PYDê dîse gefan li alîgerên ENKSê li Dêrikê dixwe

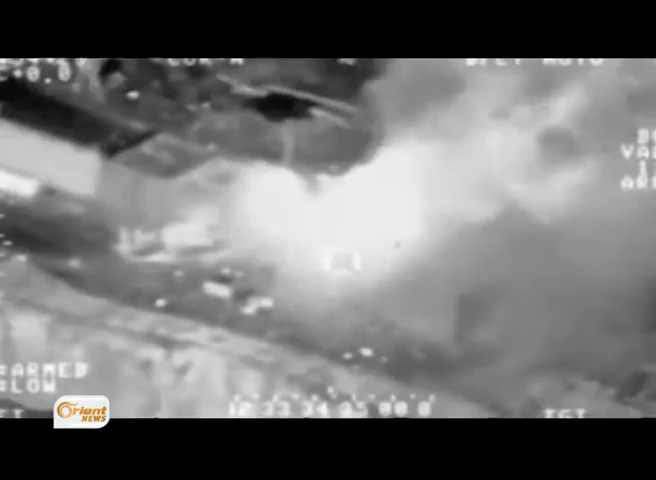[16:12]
ارتش ترکی دیسا بارگه یکینین پاراستنا گل یپگه لگندوار روجاوی باجر تل ابید به چک نگران تو پاران کرنه.